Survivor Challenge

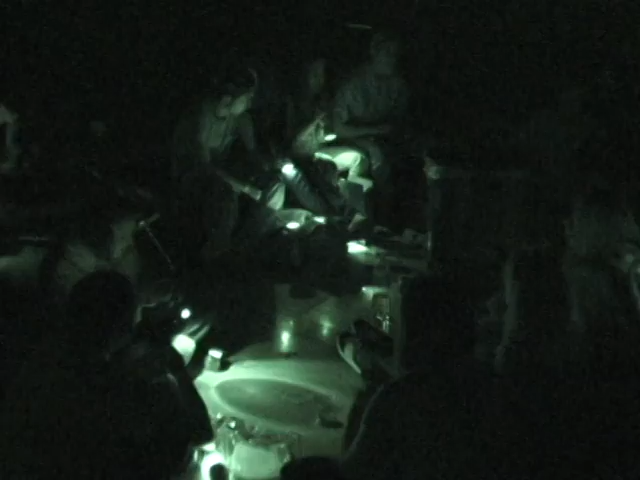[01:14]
They were able to reach for whatever food they brought and some of the rations that were brought.
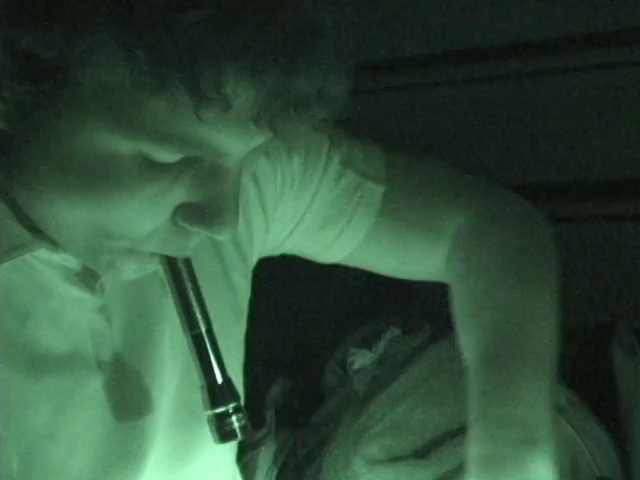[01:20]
But in a real-life emergency, I think they got the flavor that I better be prepared. I better help my family be prepared because if we're not and it's dark and you start reaching for things and you don't know where they are, you could be in trouble.